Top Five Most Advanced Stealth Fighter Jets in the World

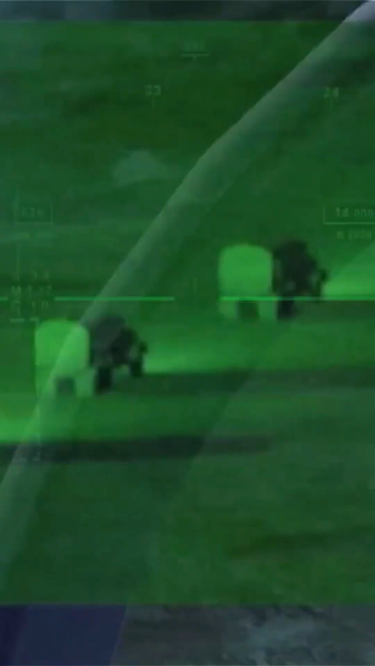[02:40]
equipped with the incredible distributed aperture system that gives pilots a full 360-degree view of the battlefield, detecting threats from every angle.